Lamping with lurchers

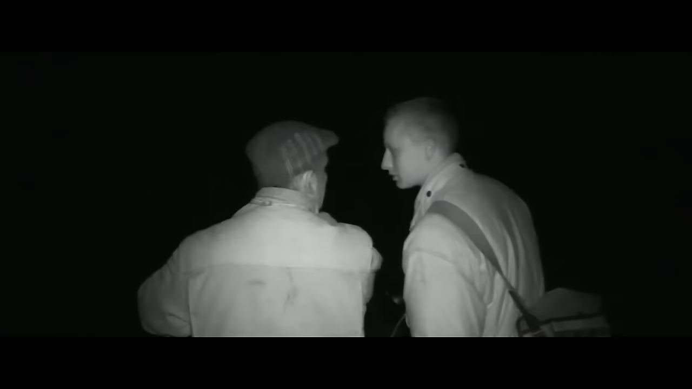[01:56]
The crops are up a little bit, so with the lamp and the rabbits are squat and tight, you wouldn't see them through the crop, but with the thermal imaging camera we could quite comfortably see the rabbit,